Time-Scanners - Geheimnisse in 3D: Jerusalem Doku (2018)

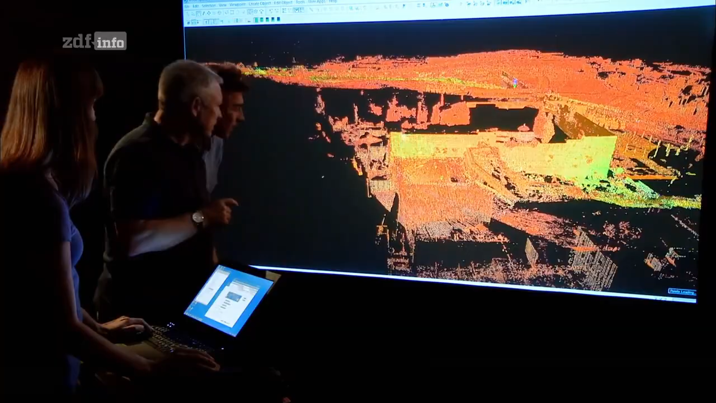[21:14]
Wir hoffen, dass unsere Laserscans dies beantworten werden, da Steve millimetergenaue Messungen der Steine vornimmt.
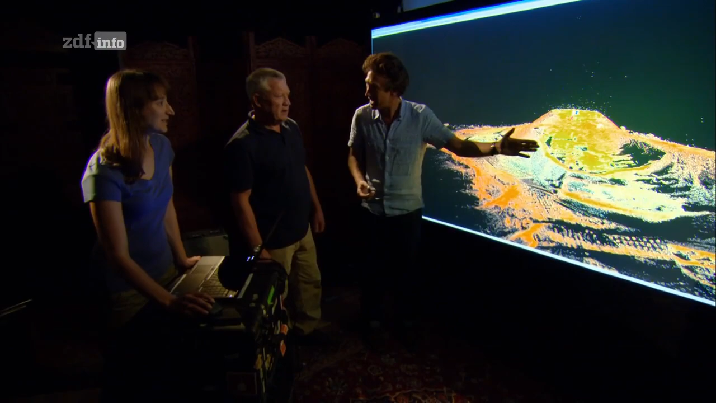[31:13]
Einfach toll, dass wir jetzt zoomen, herumfliegen und ihn aus verschiedenen Winkeln betrachten können.
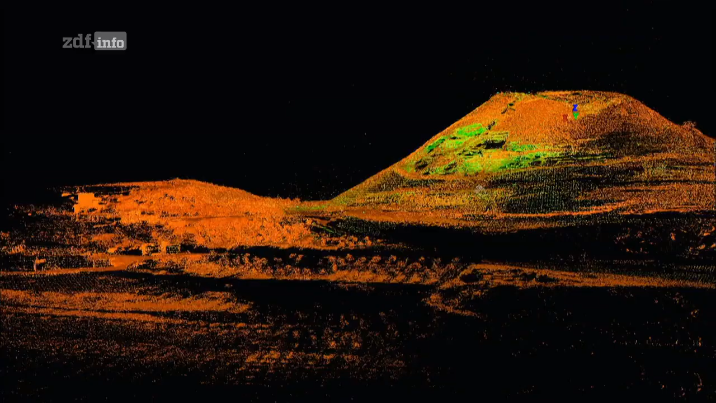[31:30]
Man kann erkennen, wie steil der Hang ist.
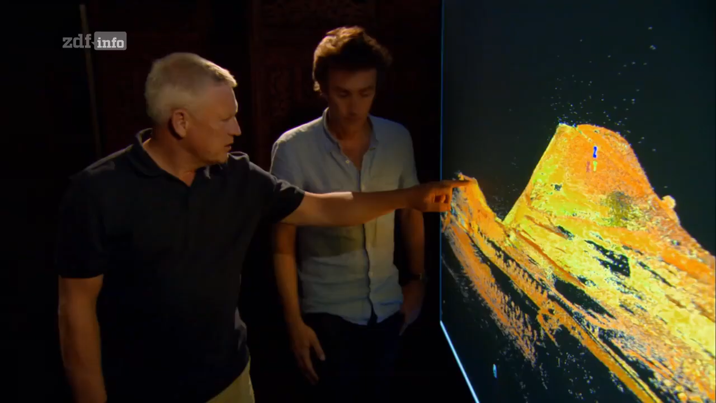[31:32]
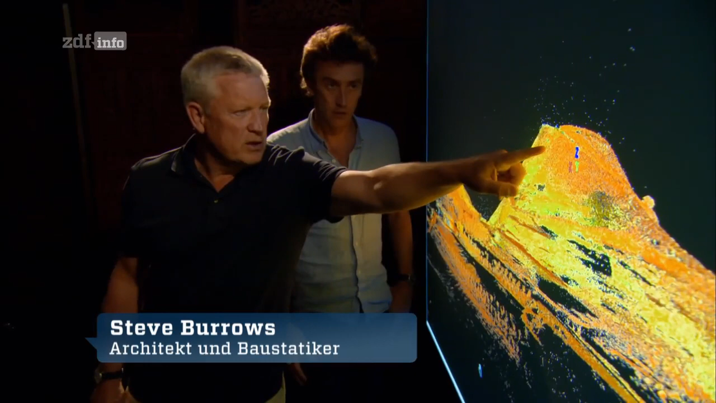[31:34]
Ich glaube, dass diese beiden Gipfel, also dieser Hügel und der andere, früher miteinander verbunden waren. Man hat das Tal darum weggegraben und fertig war der Berg.
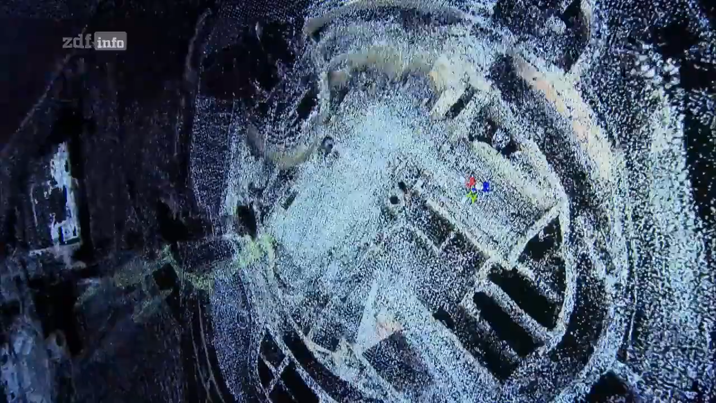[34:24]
Jetzt können sie die Daten aus dem Berginneren sehen.
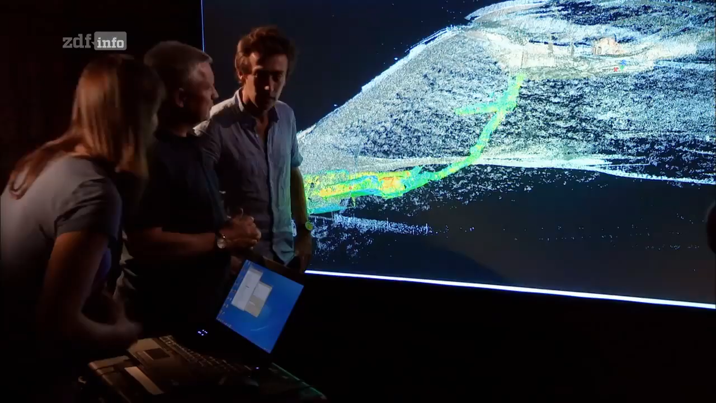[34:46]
Die Möglichkeit, innere und äußere Scans zusammenzubringen, zeigt zum ersten Mal, wo genau die Zisternen im Berg sitzen.
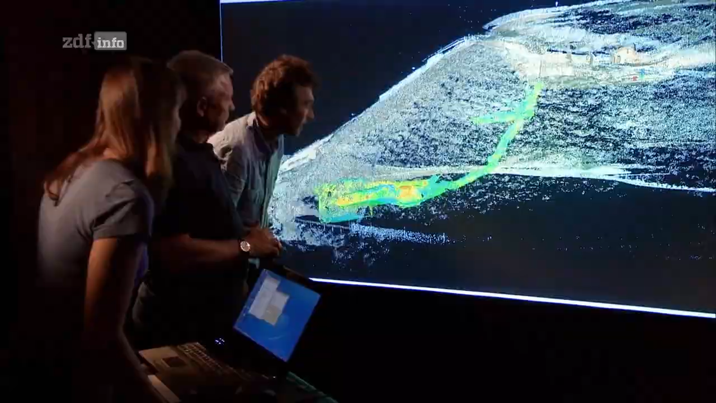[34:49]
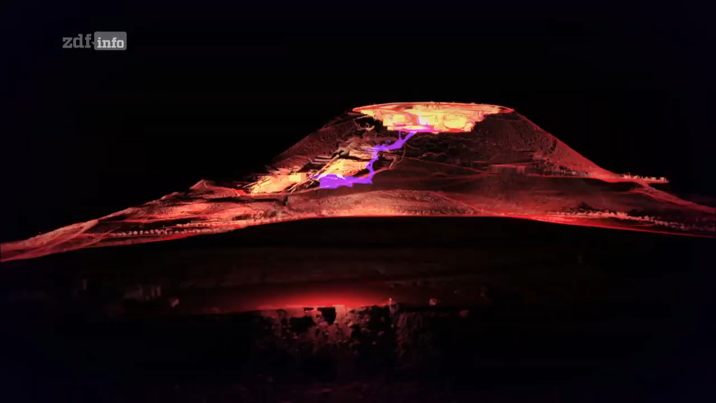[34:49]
Sie liefern den Schlüssel der Baukonstruktion.
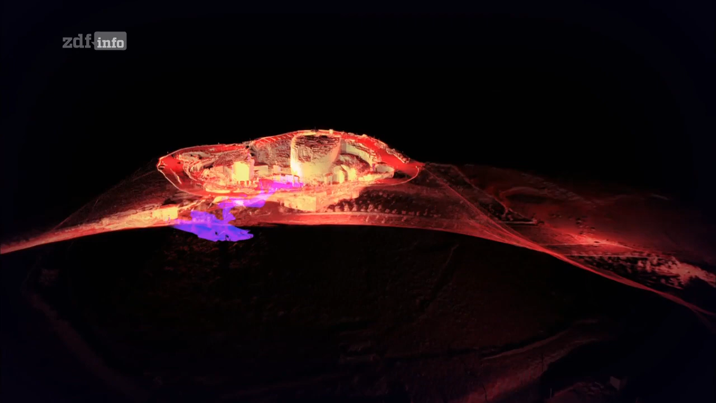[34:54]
Steve meint, dass die Zisterne so tief unten lag, weil sie als Auffangbecken entworfen wurde.
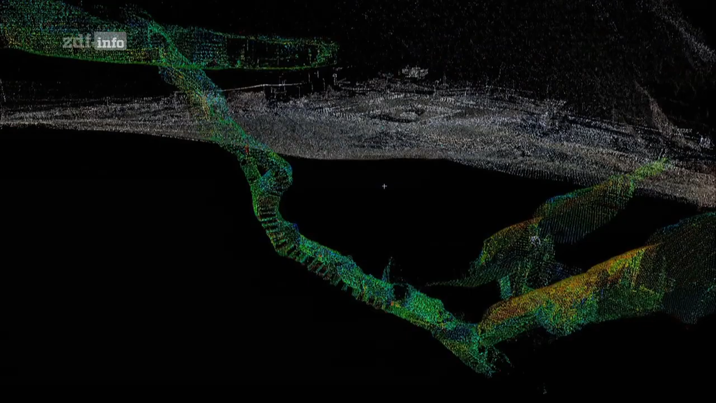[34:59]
Darin sollte jeder Tropfen Regenwasser gesammelt werden.
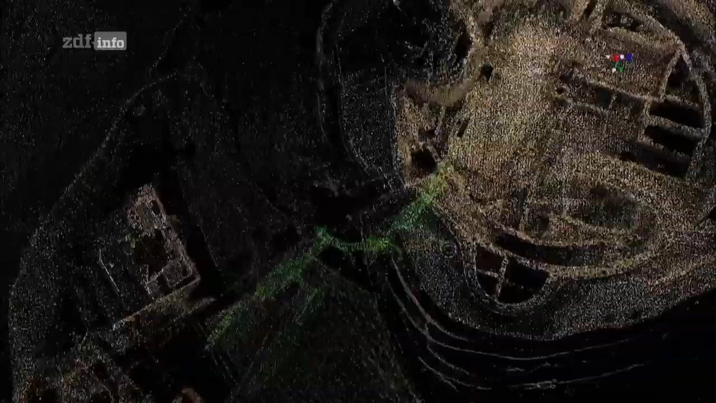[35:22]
Alles Wasser floss dann zusammen ins Reservoir.
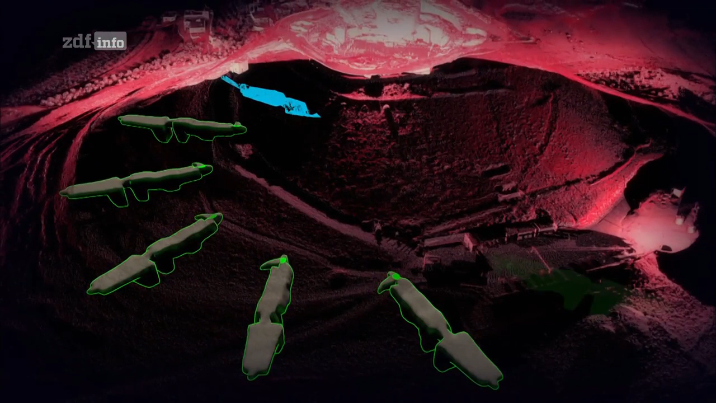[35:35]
Millionen Liter frisches Wasser, das ganze Jahr über mitten in der Wüste verfügbar.
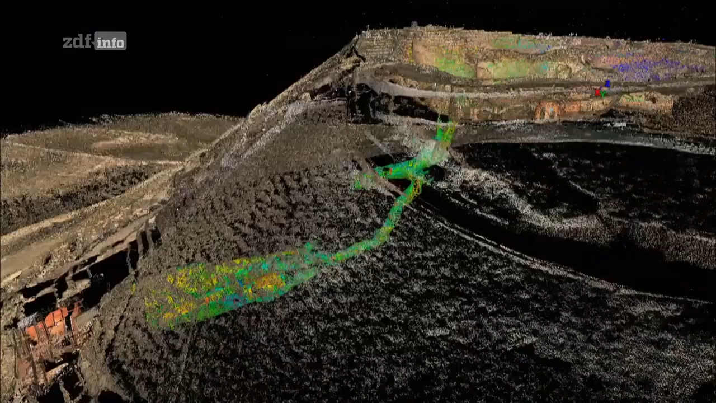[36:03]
Die Scans zeigten, was der Berg Herodes und den Mitbewohnern während ihres Lebens bot.
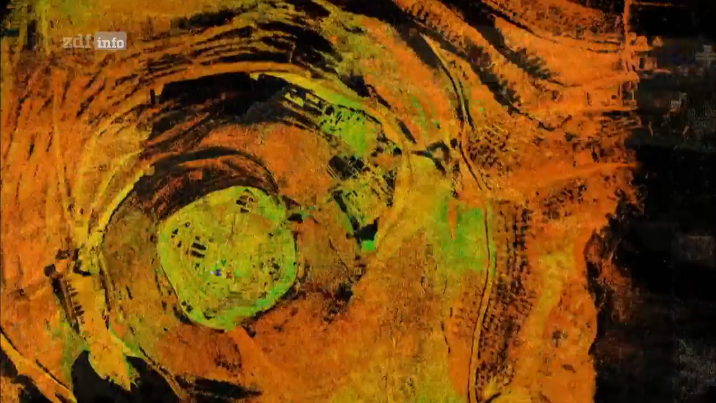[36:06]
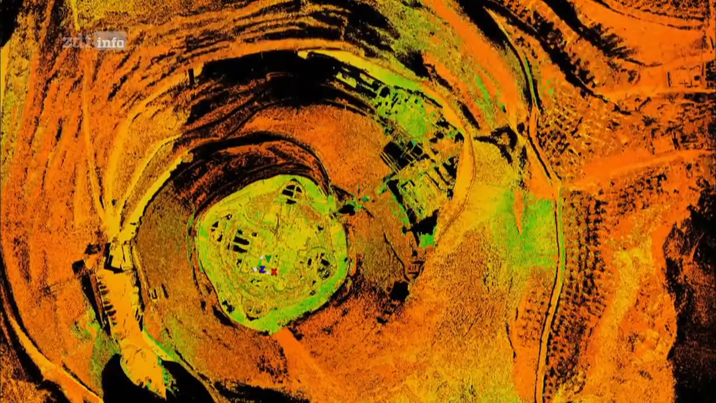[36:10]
Aber Herodes lebte nicht nur dort, sondern er wurde auch in Herodium begraben.
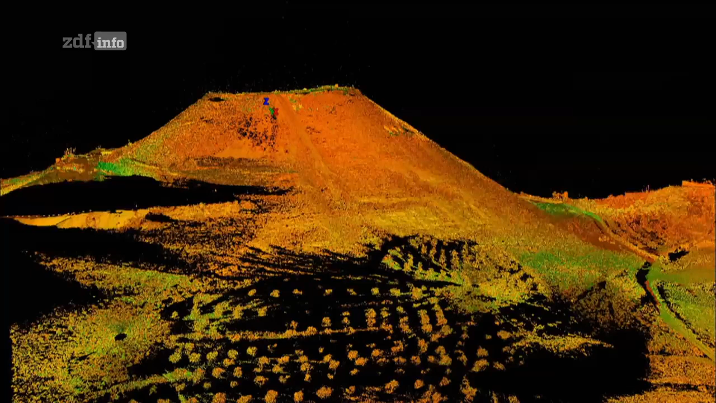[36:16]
Nach jahrzehntelanger Suche fanden die Archäologen 2007 Herodes' Grabstätte unmittelbar neben dem Berg.